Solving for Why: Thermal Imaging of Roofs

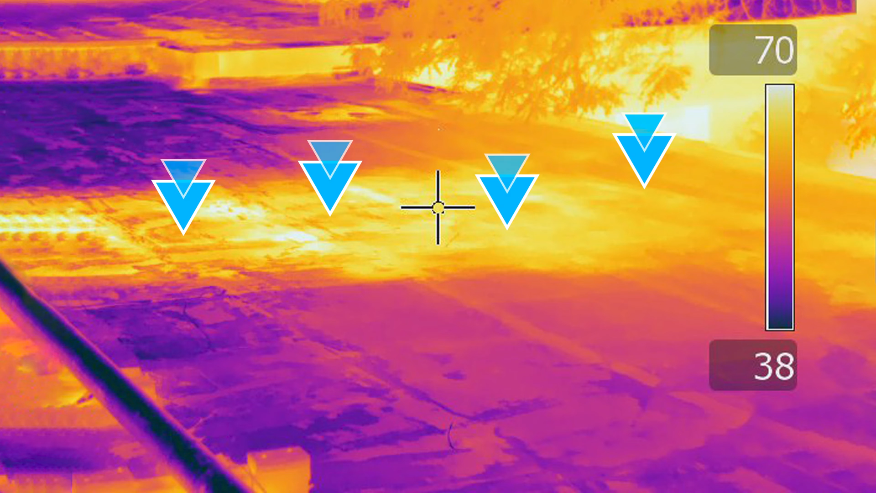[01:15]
With the IR camera we see moisture that is trapped underneath the membrane and that is what the camera picks up.
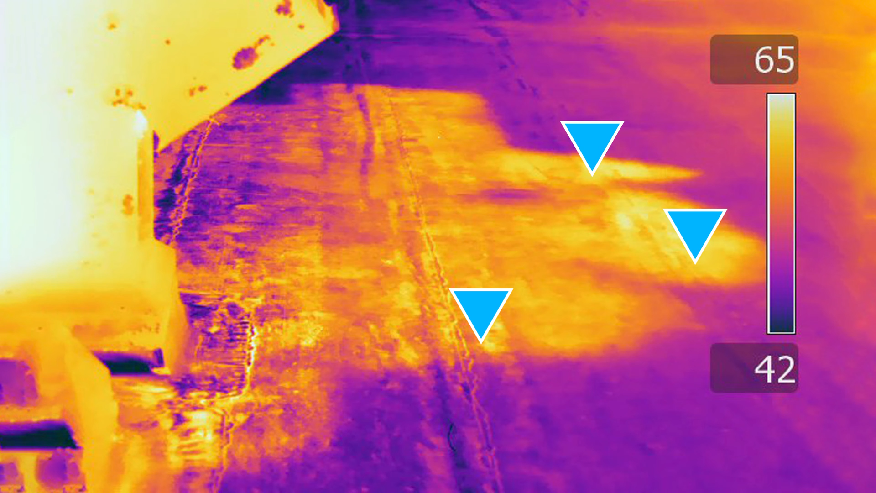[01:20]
The warm energy that's still in the insulation and that is what the camera can show me when I'm looking for anomalies in a roof.